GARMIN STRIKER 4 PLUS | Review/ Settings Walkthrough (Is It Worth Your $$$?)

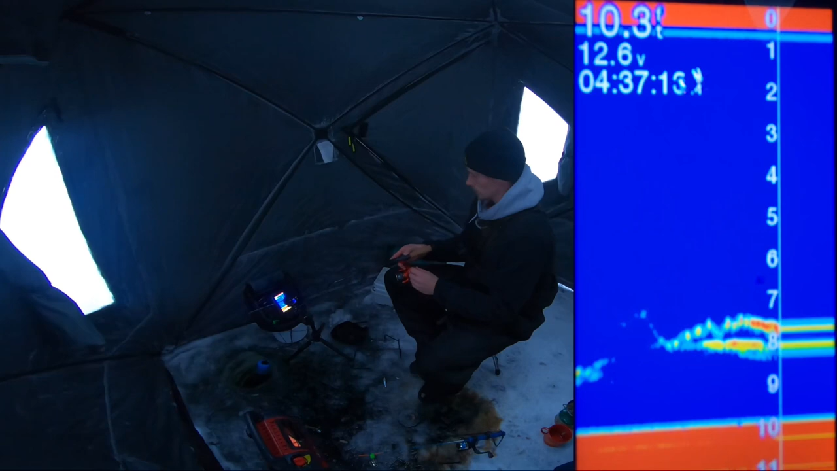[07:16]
Oh, we got fish on us.
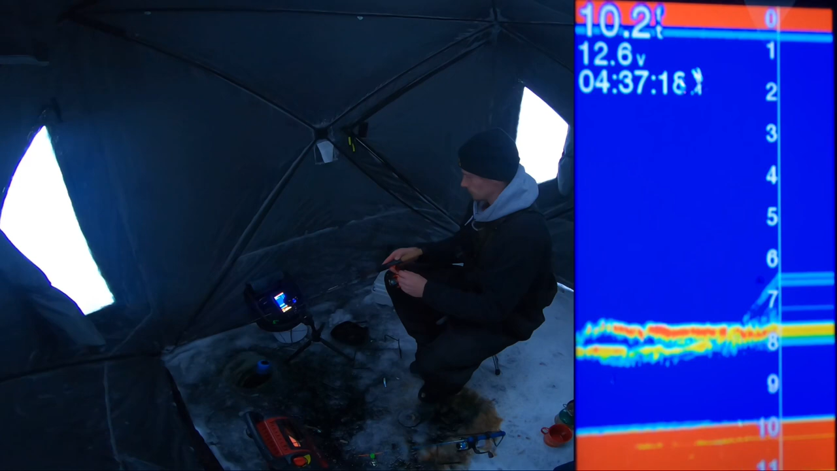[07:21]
Yeah. Okay, I missed him.
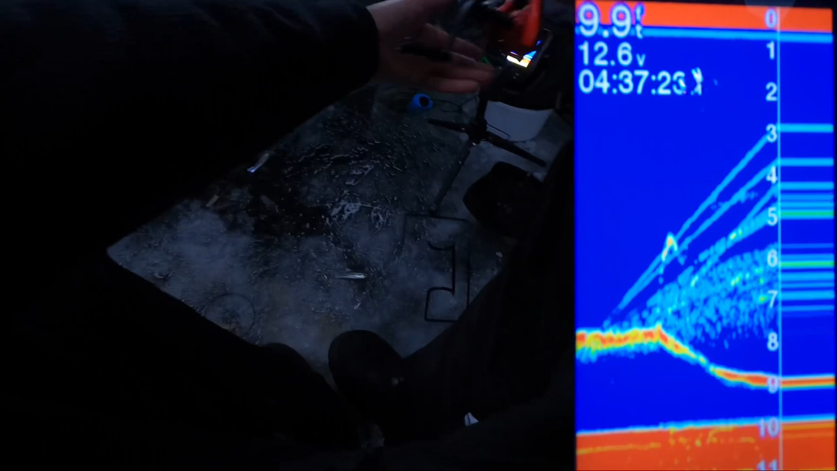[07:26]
I missed him. Go back down.